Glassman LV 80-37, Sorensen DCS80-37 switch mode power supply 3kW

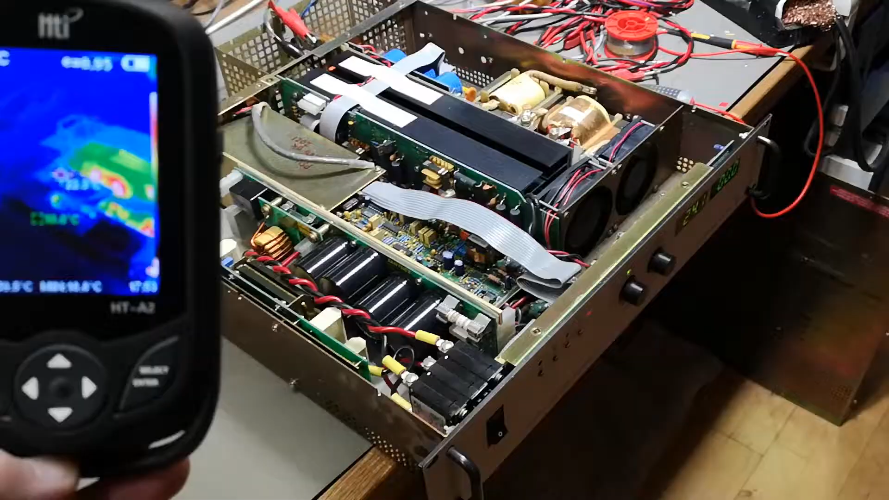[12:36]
so let's play a little bit with the thermal camera
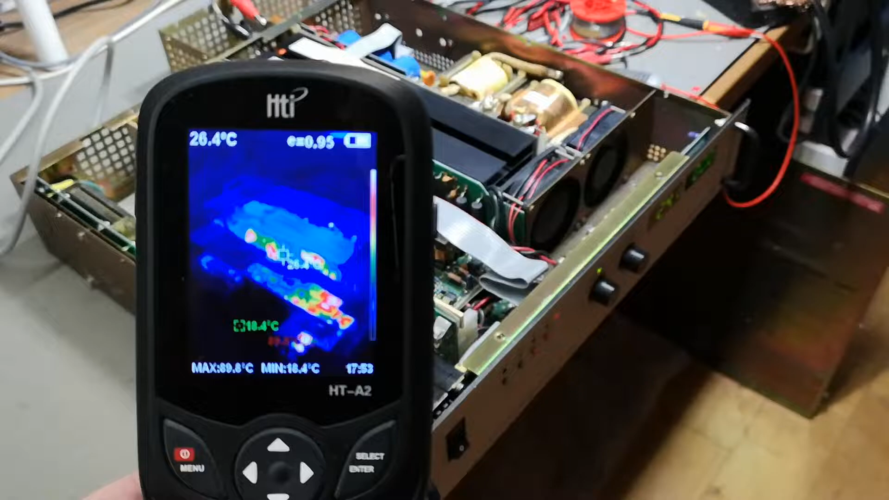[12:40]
On screen: spot 26.4°C
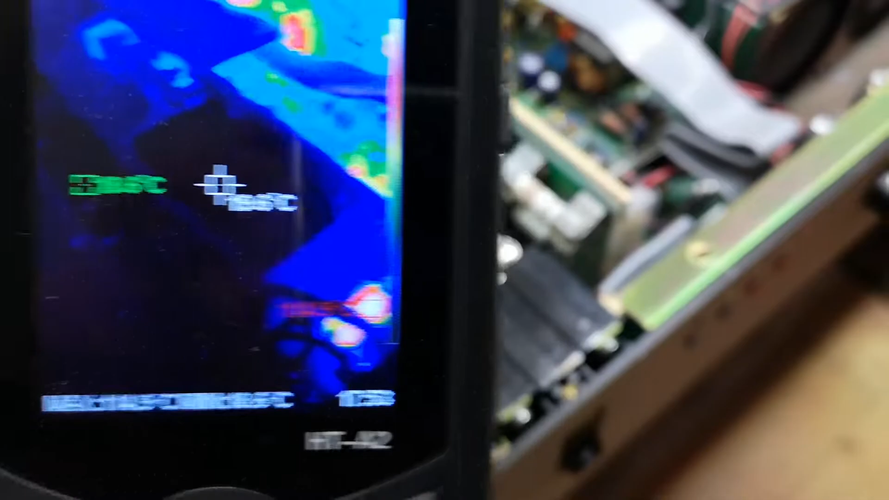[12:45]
let's see here is the primary side and down here remember
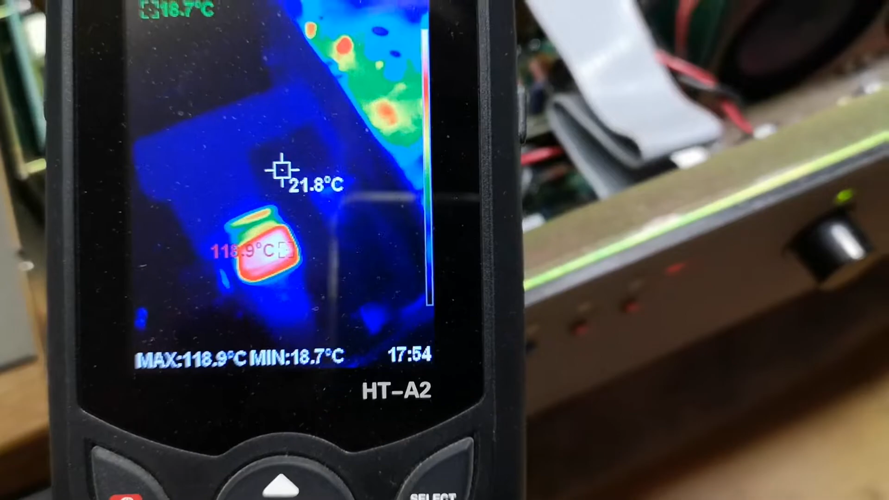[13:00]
On screen: spot 21.8°C, max 118.9°C, min 18.7°C
yeah no surprise they're running at 120 celsius so that is quite hot
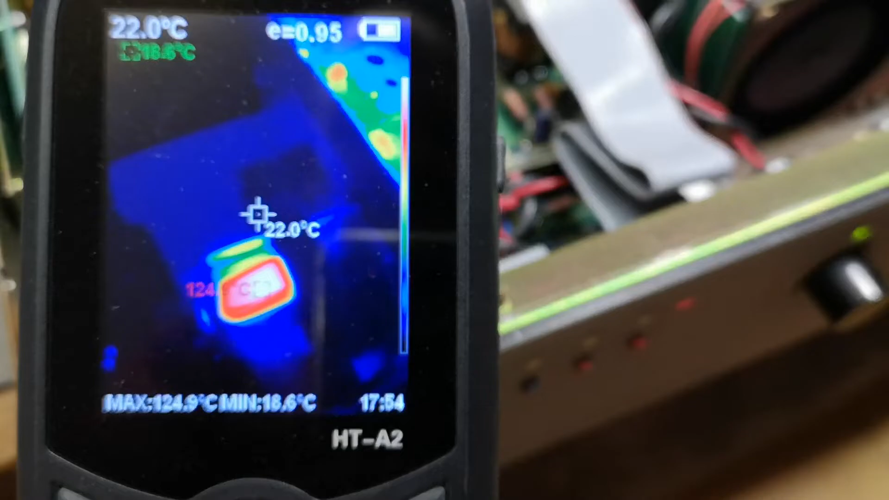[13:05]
On screen: spot 22.0°C, max 124.9°C
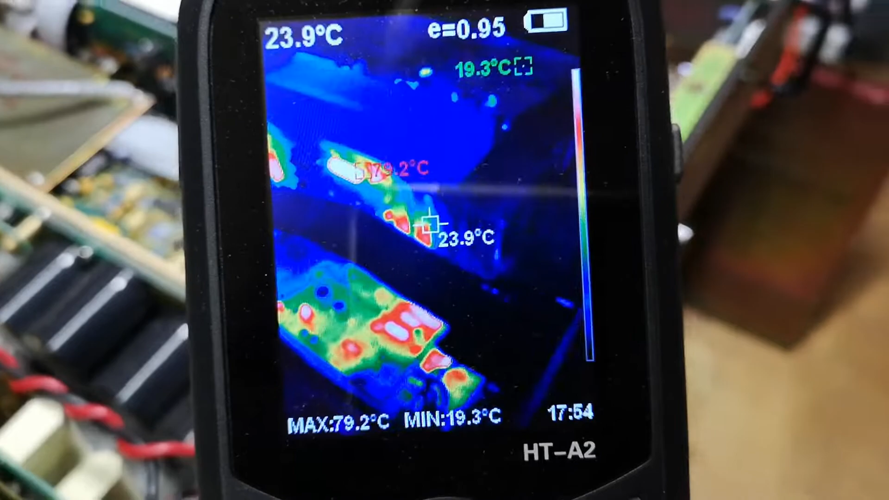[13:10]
On screen: spot 23.9°C, max 79.2°C, min 19.3°C
but obviously resistors can do that but i
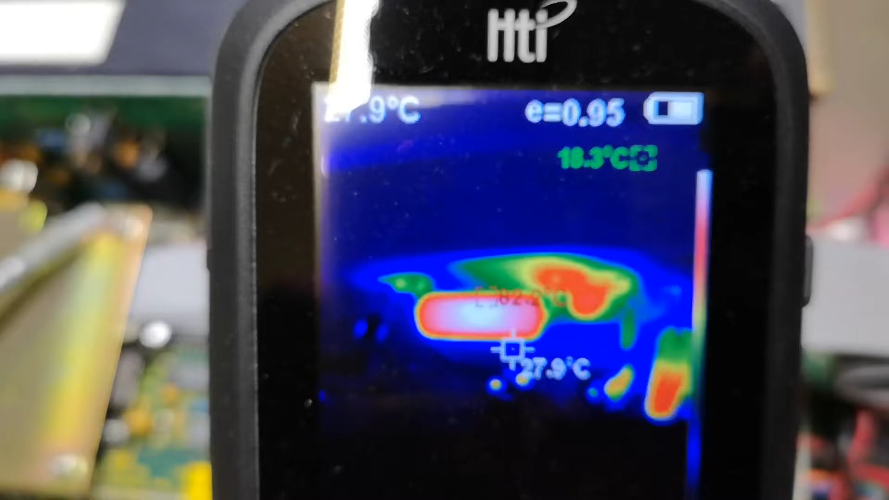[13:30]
On screen: spot 27.9°C
okay here we go 83 celsius for that one and you see there's a capacitor in series with this resistor
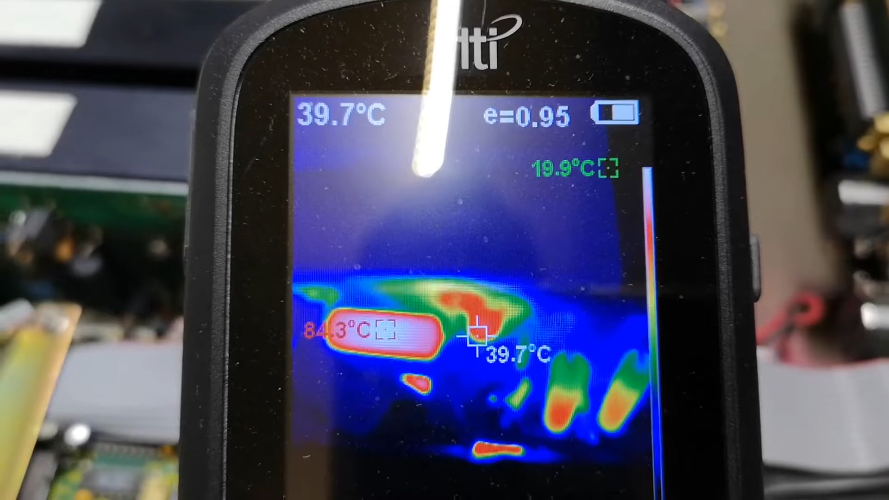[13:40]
On screen: spot 39.7°C, min 19.9°C
also a good idea to check is this capacitor running really warm because that is a very nice
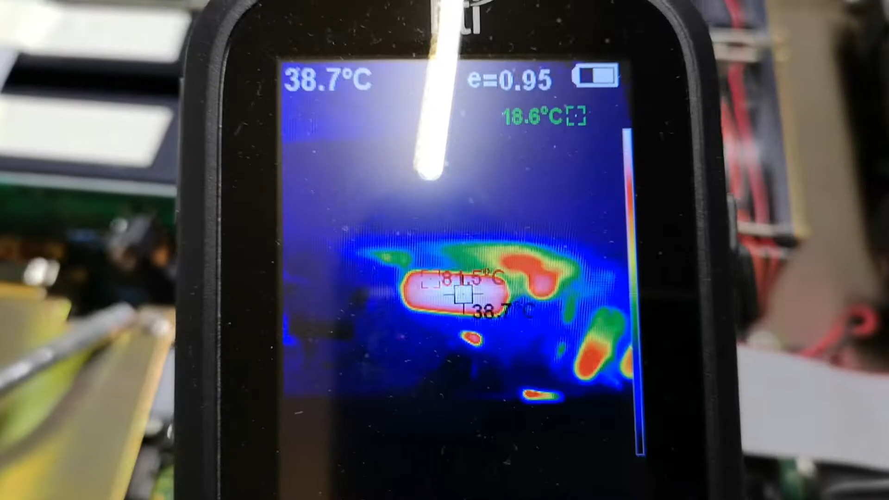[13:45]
On screen: spot 38.7°C
thing to check for and fix and over here
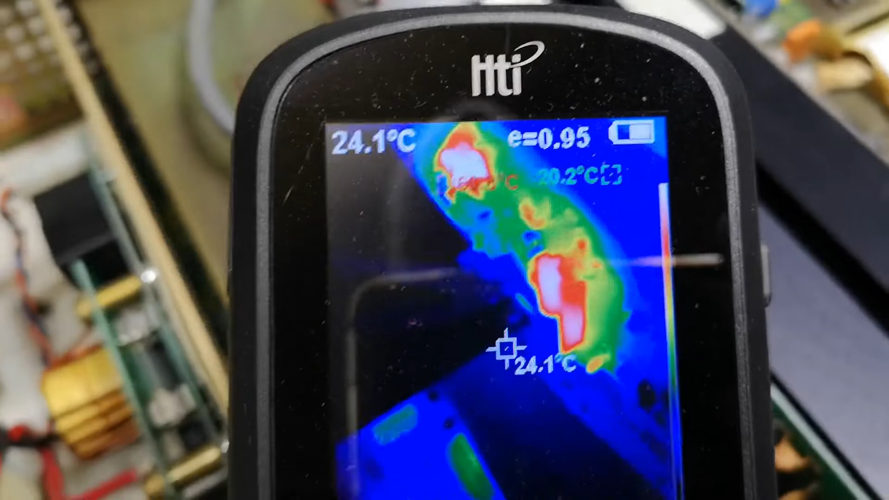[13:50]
On screen: spot 24.1°C
oh yo yo yo yo i was too close for that one
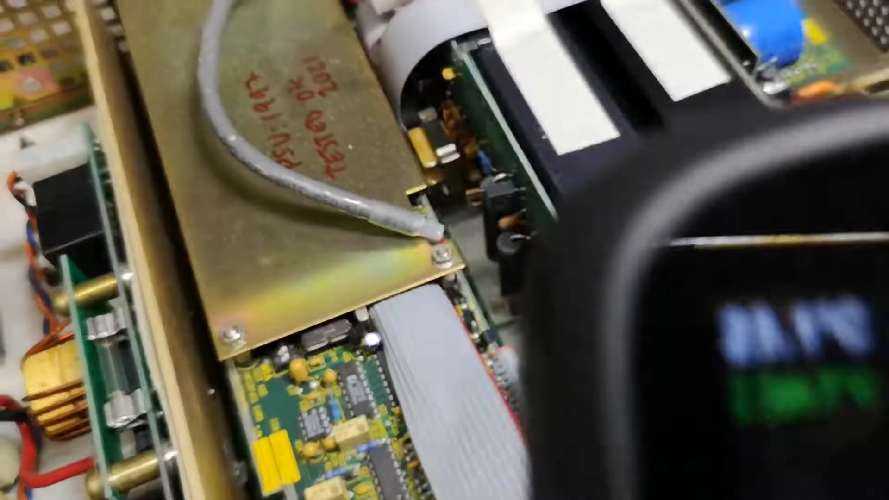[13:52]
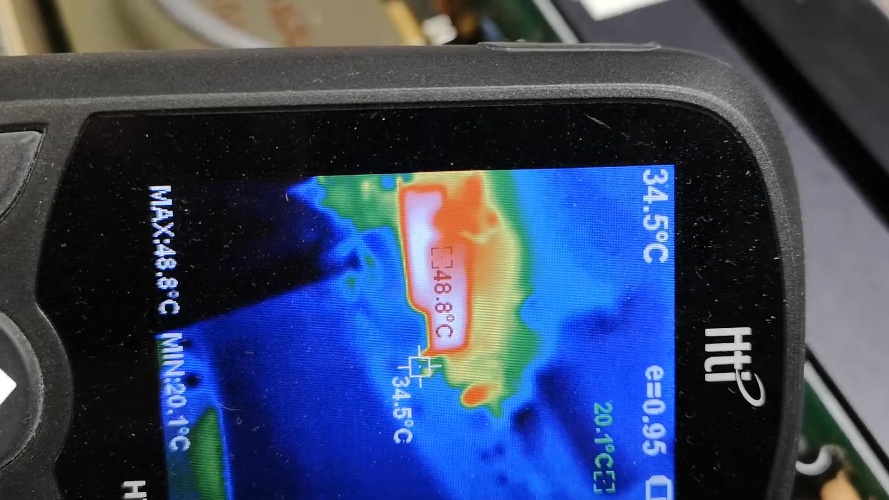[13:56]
On screen: spot 34.5°C, max 48.8°C, min 20.1°C
so that's also uh primary side uh